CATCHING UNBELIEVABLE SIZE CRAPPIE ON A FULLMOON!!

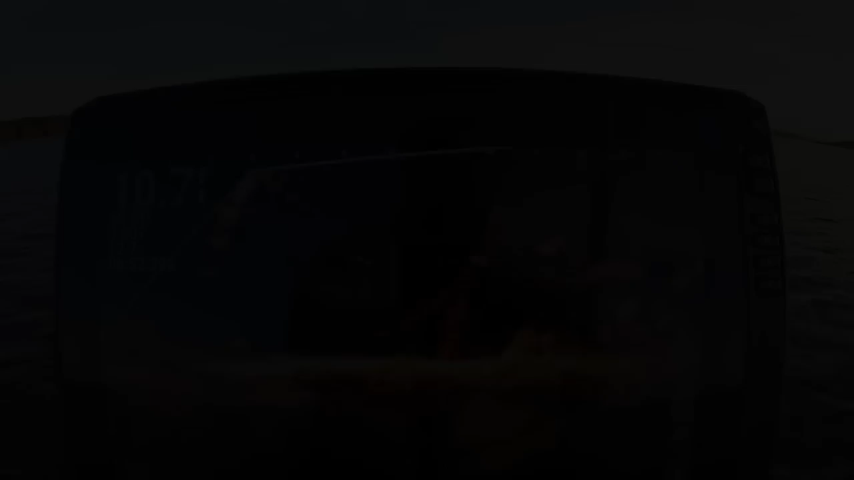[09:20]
that is a tank that is a tank right there y'all see that tank
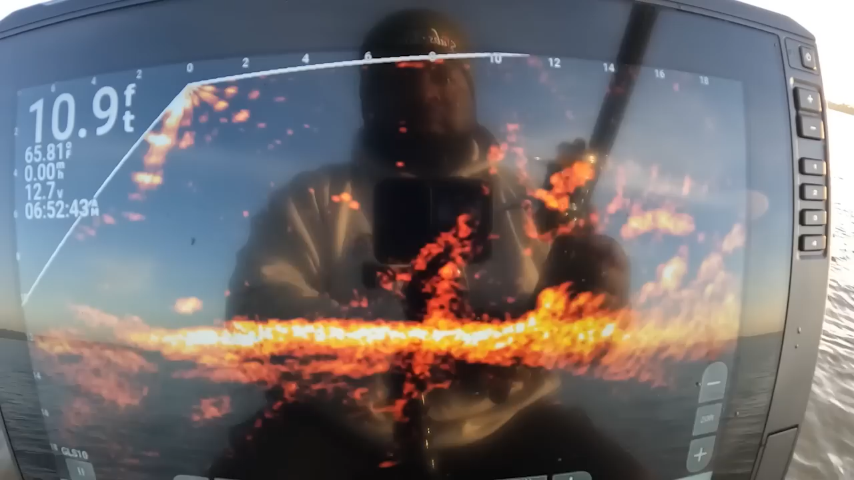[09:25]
On screen: depth 10.9 ft
see if I can get it on that is a tank I'm not kidding
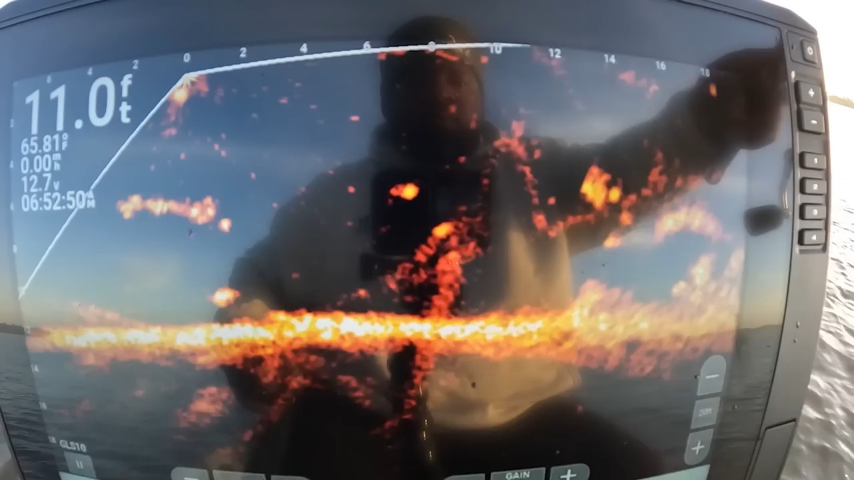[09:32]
On screen: depth 11.0 ft
you see it that ain't the one though that's the small one came out of there
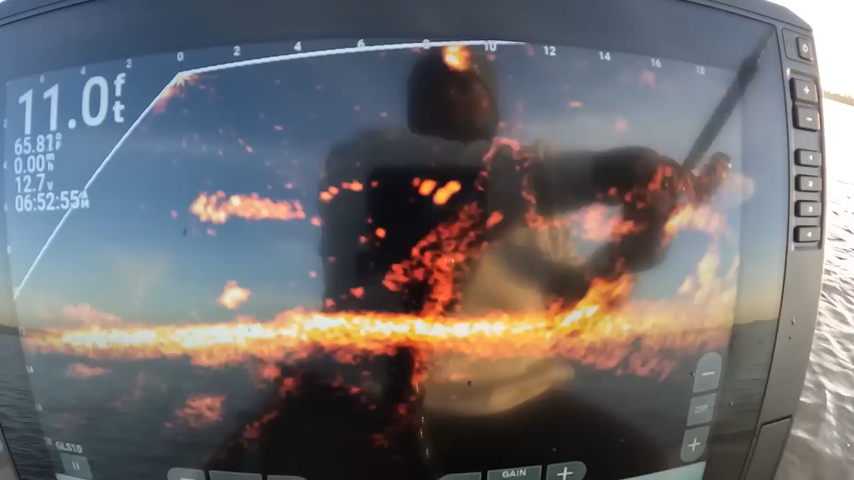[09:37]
On screen: depth 11.0 ft
I'm gonna flip your little joke in here unbelievable guys 653 y'all
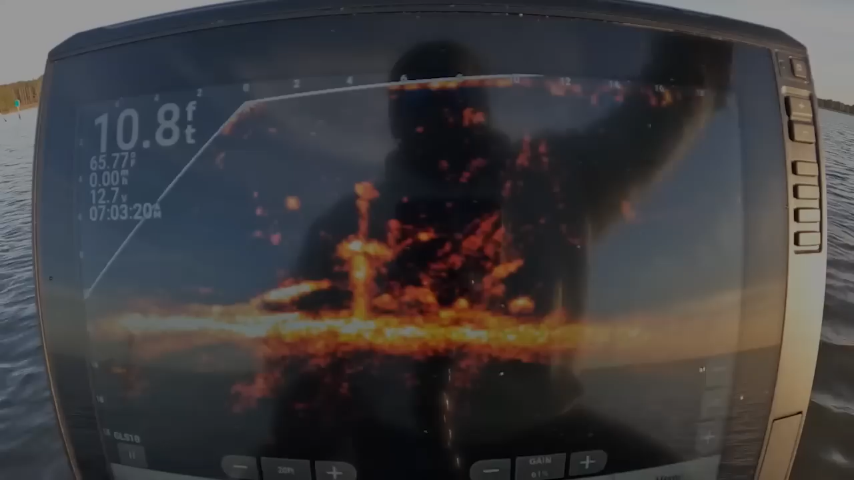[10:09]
On screen: depth 10.8 ft
alright guys there's two off the bottom guys they hanging on this bottom see if we can ride ride on and ease in there and get one to move
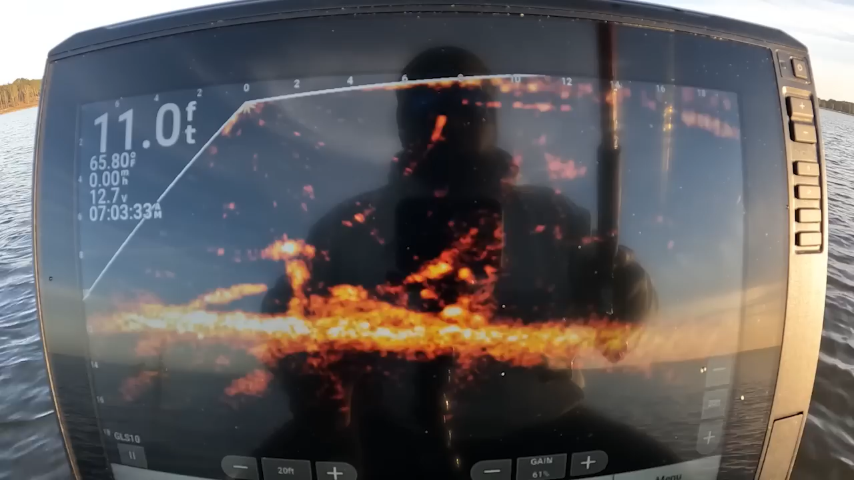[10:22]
On screen: depth 11.0 ft
up got one coming bam he got it already come on up there buddy nice and do
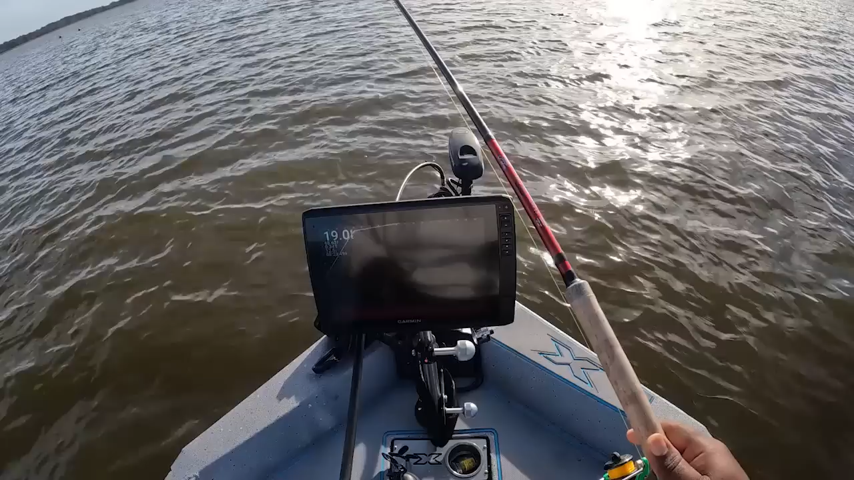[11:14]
come on big boy oh I see you big self get it he coming boom he got it that's a monster too y'all that is a monster I ain't kidding that is a monster right here good god almighty
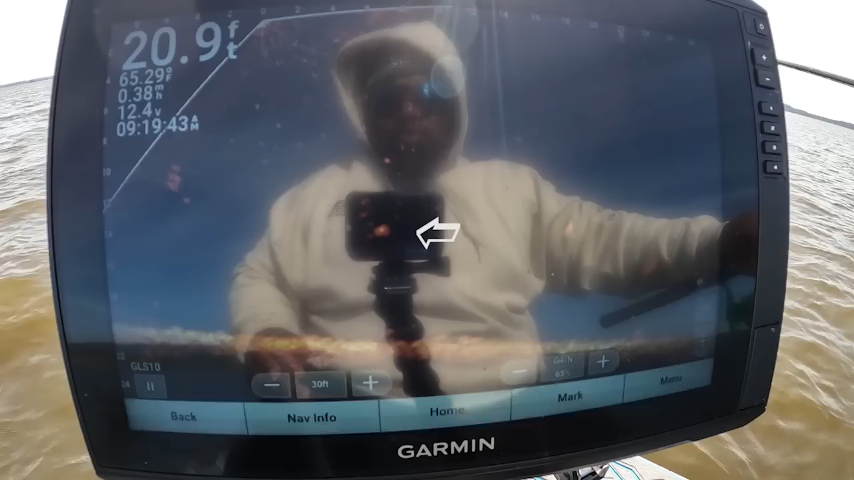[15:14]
On screen: depth 20.9 ft
I can see it oh he got it he got it come on buddy good fish they're gonna know thought he was can't get him oh
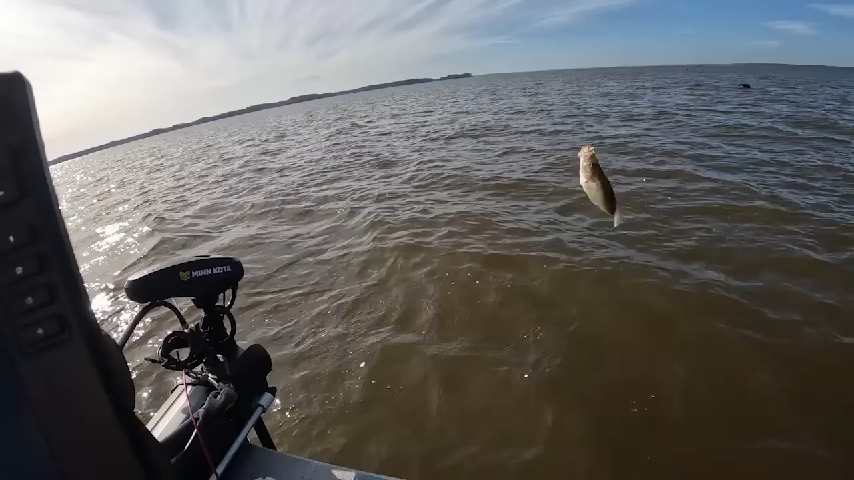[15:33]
good crappie right here nice crappie
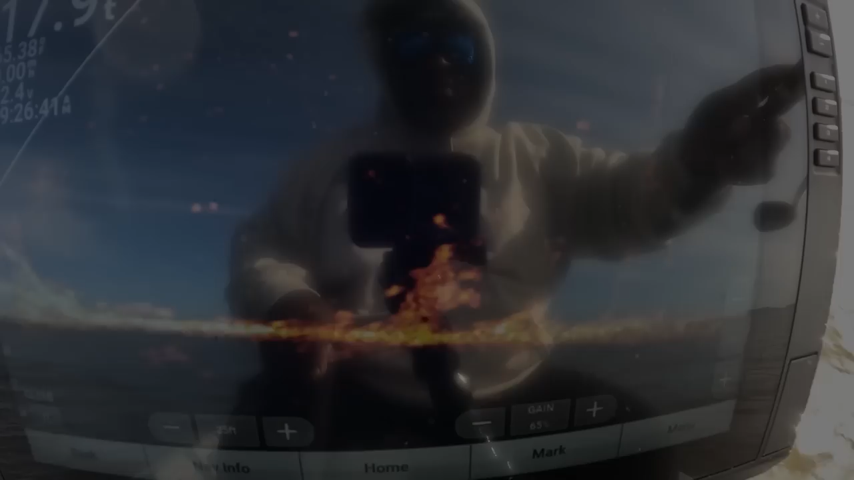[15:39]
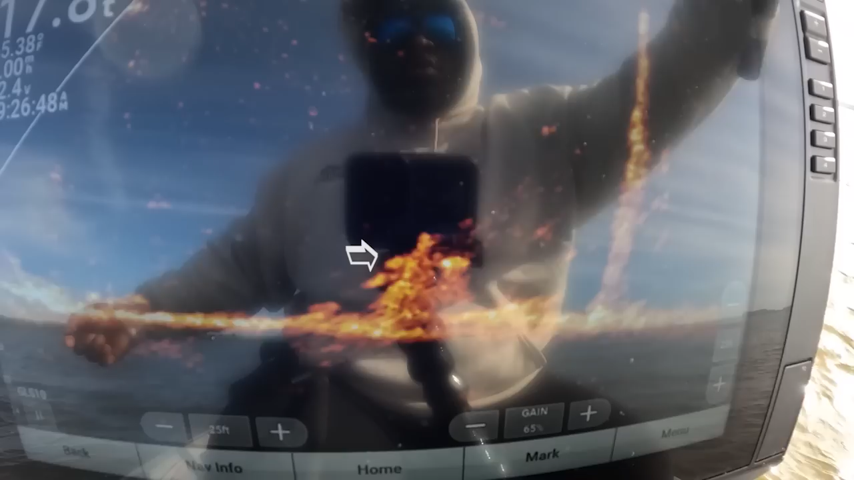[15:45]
good look at him right there coming down on
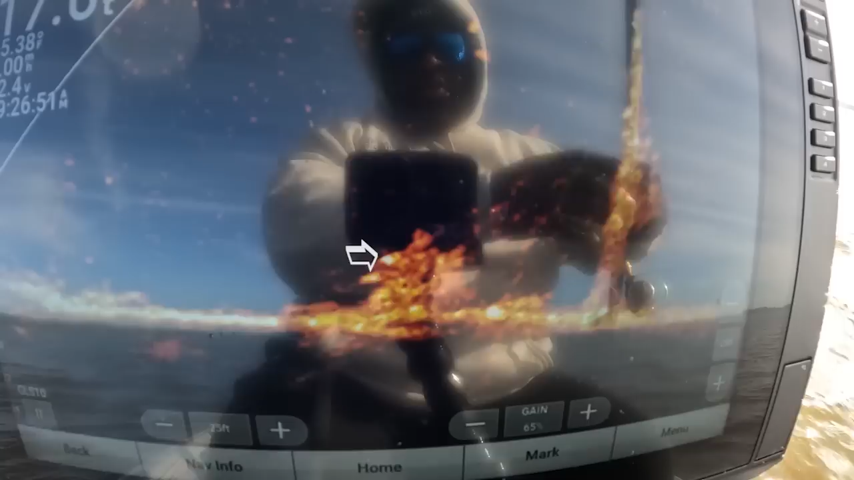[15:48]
should be good right here here he come he see it he's stuck
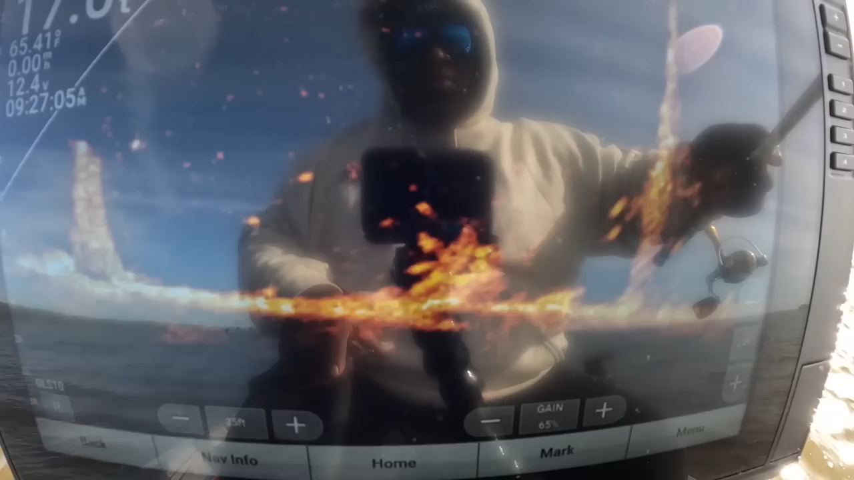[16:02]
there you go got him might be a catfish where he oh that's a big old crop in the way thought he was a catfish